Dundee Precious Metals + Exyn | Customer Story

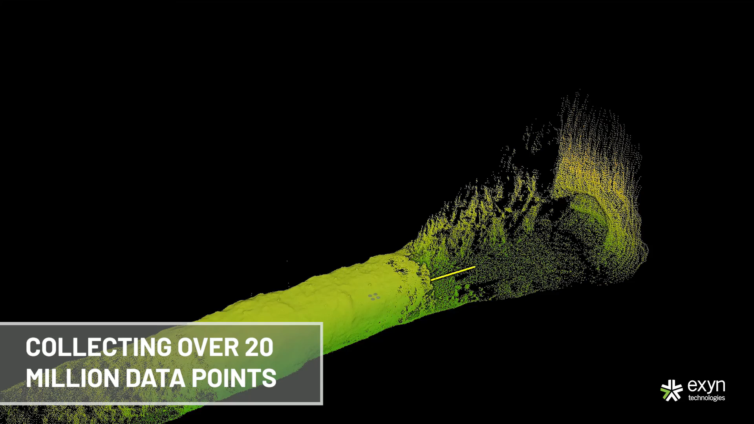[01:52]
points of real data which represents the
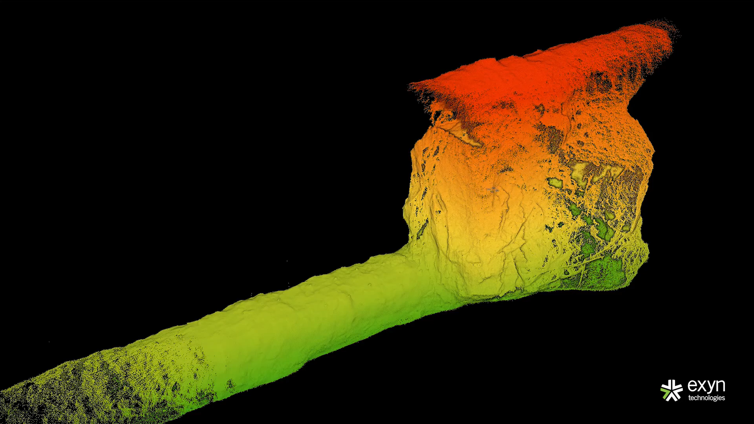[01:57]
shape of the stove because the drone is flying when scanning and there